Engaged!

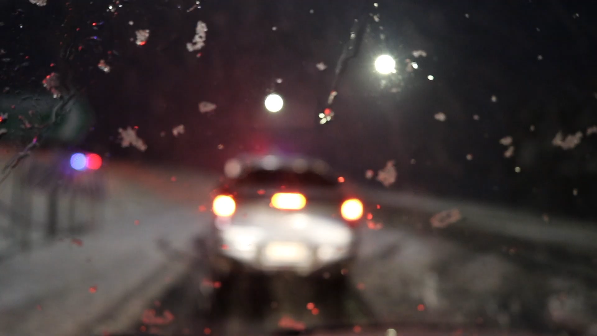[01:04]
It is bucketing. Wow. It is bucketing. That's a good way to put it. This is so cool. Hey mate. All good. Thanks. You'll see when you get up there. All right. Thanks. What does that mean?
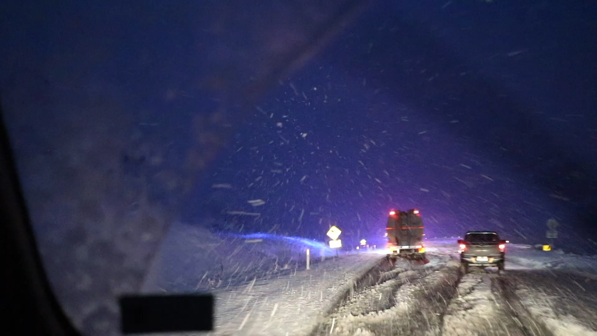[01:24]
What?
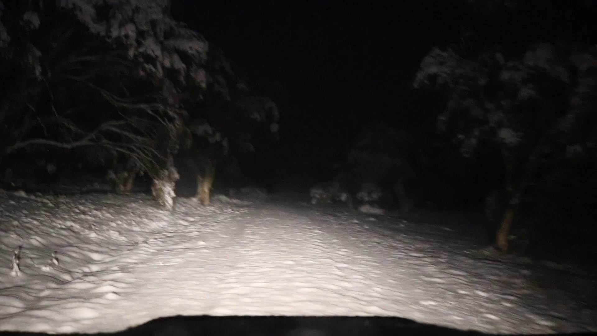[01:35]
Hey, this is where our cabin is.